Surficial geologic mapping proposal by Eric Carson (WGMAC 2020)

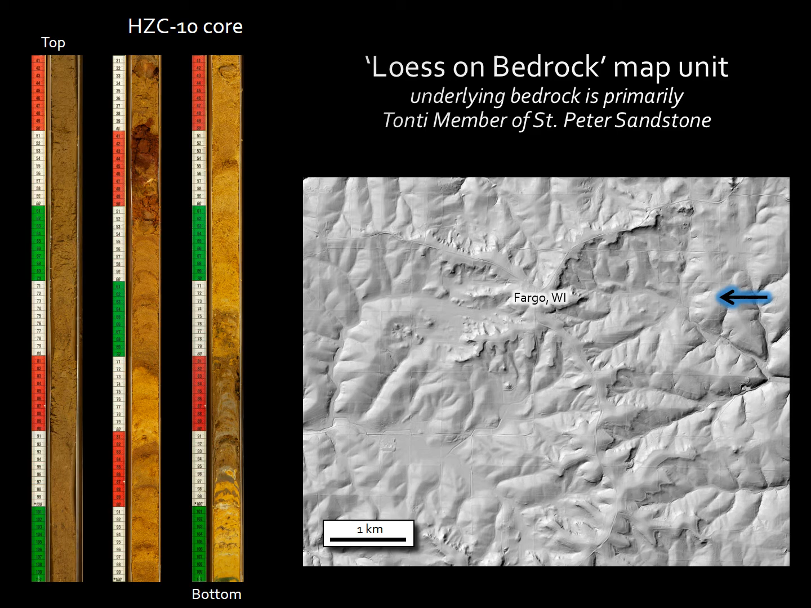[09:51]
and the blue shaded arrow points out a relatively poorly formed but still recognizable cauliflower-shaped depression at the head of a tributary.